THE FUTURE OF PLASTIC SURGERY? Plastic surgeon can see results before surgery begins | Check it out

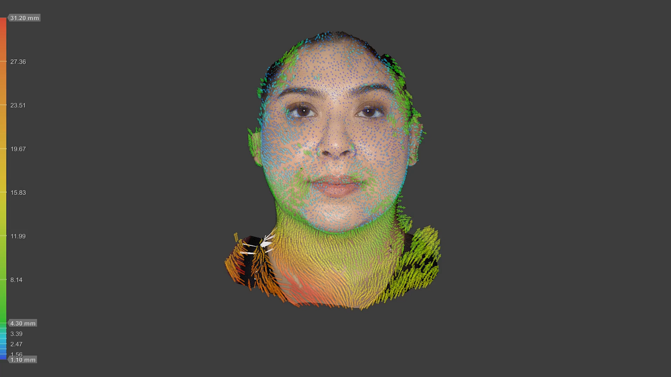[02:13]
but it also allows us to track them over time.
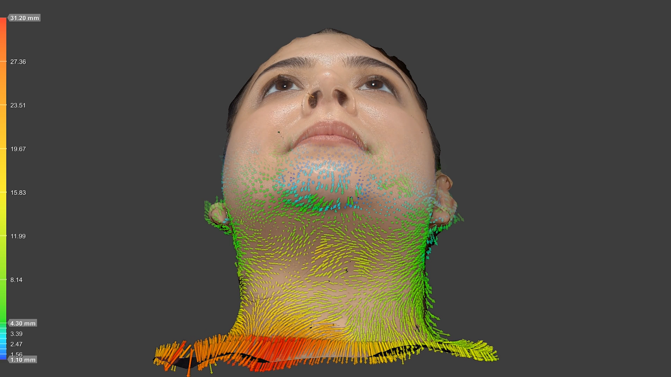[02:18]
And it can study the results not only volumetrically, but also in terms of vectors of motion.
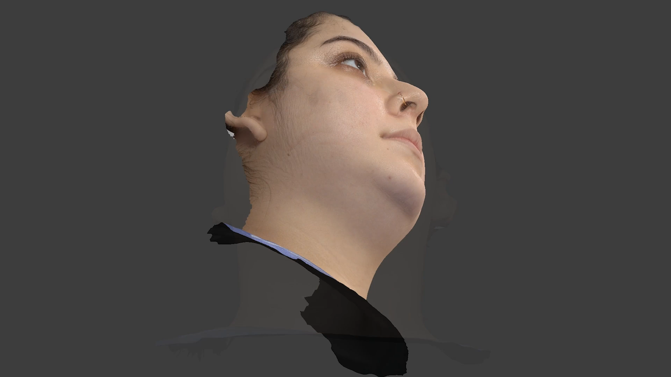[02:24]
And this vectors of motion concept is incredibly important.
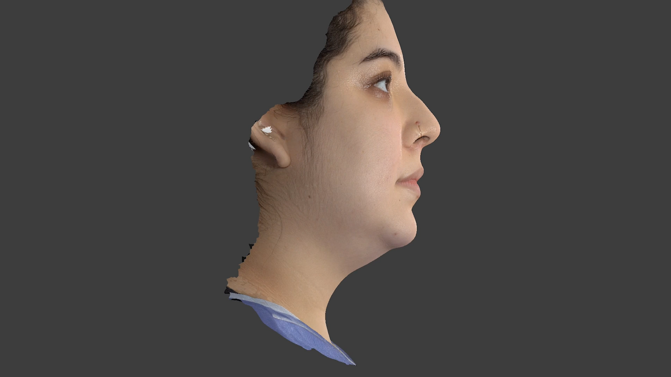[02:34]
It's very impressively consistent with what I'm taking out in the OR and documenting.
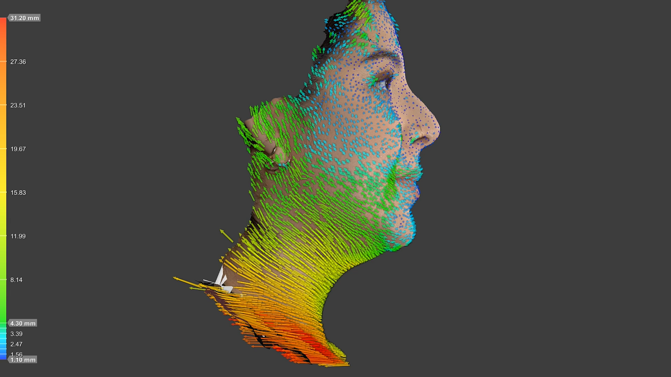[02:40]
But on top of that, we can also see three-dimensional change.